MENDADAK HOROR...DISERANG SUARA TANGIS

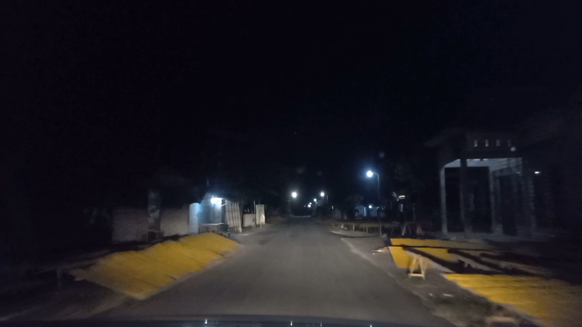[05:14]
mungkin teman-teman belum tahu ya, yang kanan kiri itu apa itu. Nah, yang kayak ini kanan kiri, ini namanya tembakau, teman-teman. Nah, ini tembakau. Jadi ini Bojonegoro yang terkenal dengan tembakau-nya. Kanan kiri itu tembakau untuk dijemur ya.
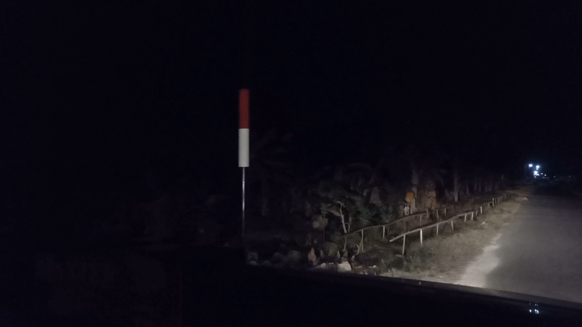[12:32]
Sini. Ya oke teman, kita sudah ketemu kampung. Alhamdulillah. Ya beneran kita sudah ketemu kampung. Alhamdulillah. Biarkanlah berlalu, tetap berlalu. Tadi suara-suara apa nggak tahu. Dan lagi-lagi ketemu tembakau ya. Rajangan tembakau, daun tembakau itu dirajang, lalu dijemur. Ini bahan baku untuk rokok teman-teman.
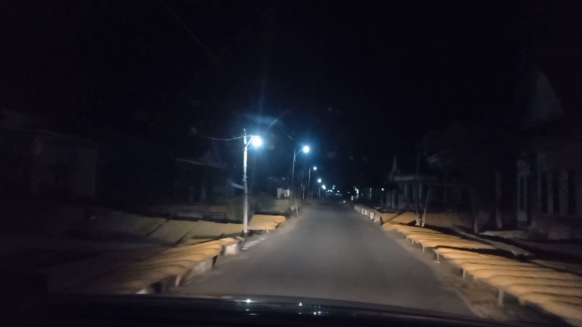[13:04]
Kanan kirinya penuh dengan tembakau. Dan nanti ini ketemu jalan raya, jalan lintas kabupaten itu kayaknya depan itu. Tapi lagi-lagi memang kondisi lewat gang-gangan gitu loh, sepi nanti itu.